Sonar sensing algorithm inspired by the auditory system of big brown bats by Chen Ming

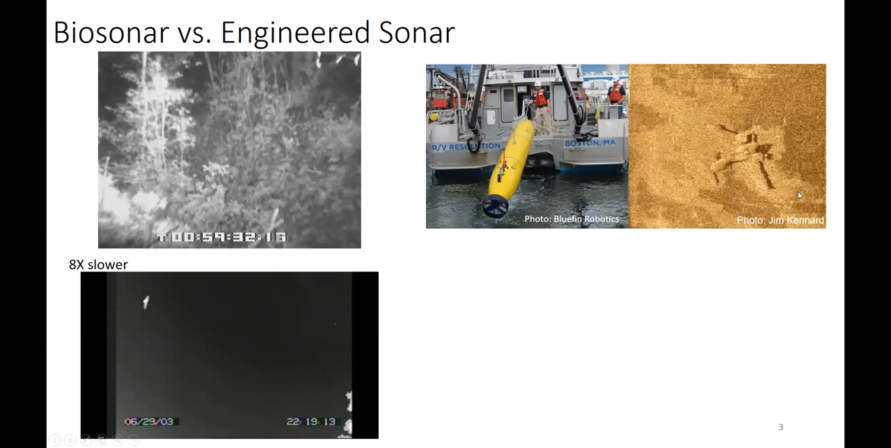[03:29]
and this is a side-scan sonar image of a fallen plane from 1950s. It's on the bottom of Lake Ontario. This is more daily use that you see the ring-like structures in front and the back of your car. That's the sonar sensor measures the distance between your car and the object.
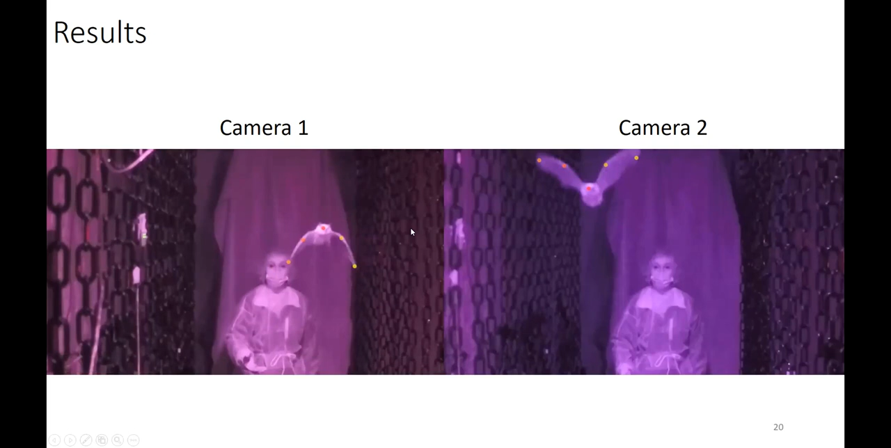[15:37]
Then after calibration of the two stereo cameras, we can get the 3D